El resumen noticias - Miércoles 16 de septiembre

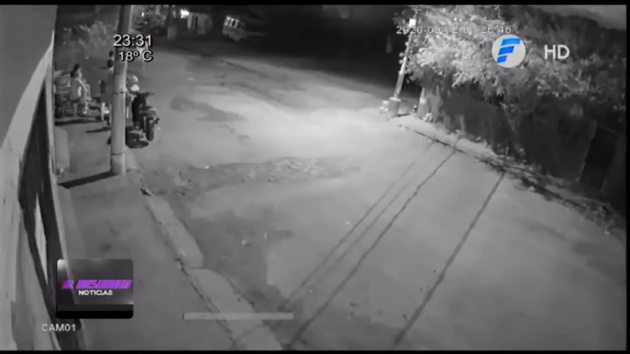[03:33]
Diego Bugarín iba caminando rumbo a su casa sobre la calle en Marangatú. Cuando al llegar a la esquina, vio a un grupo de jóvenes donde entre ellos estaba uno de sus conocidos, quien mencionó su nombre.
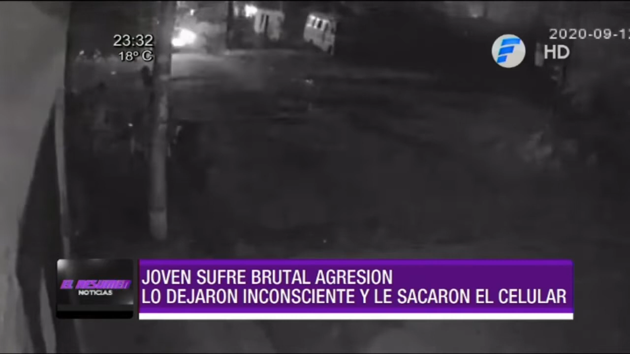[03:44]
En ese momento, Diego se acerca para saludar a cada uno de los que estaban en la ronda, cuando antes de retirarse le piden monedas y también le recriminan por tener una camiseta del club cerroporteño. A pesar de esto, Diego no hizo caso a la crítica y se dispuso a sacar unas monedas cuando de manera repentina, uno de los jóvenes lo lanza al suelo. Desde ese momento, lo atacan de manera salvaje dándoles golpes de puño y patadas hasta dejarlo inconsciente para luego arrastrarlo hasta un costado de la calle y así quitarle su celular.
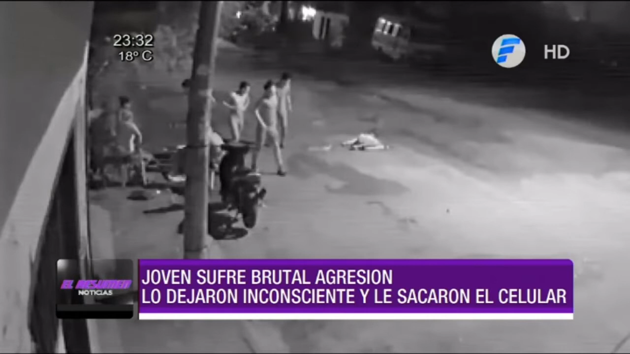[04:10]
Finalmente, horas después, Diego apareció totalmente golpeado frente a su casa sin saber quién lo llevó. Tras ser asistido por sus familiares, fue a un hospital y luego a la comisaría para hacer la denuncia. Lo que todavía no comprende es por qué ninguno de sus agresores se encuentran detenidos a pesar de que la policía ya manejaría sus datos.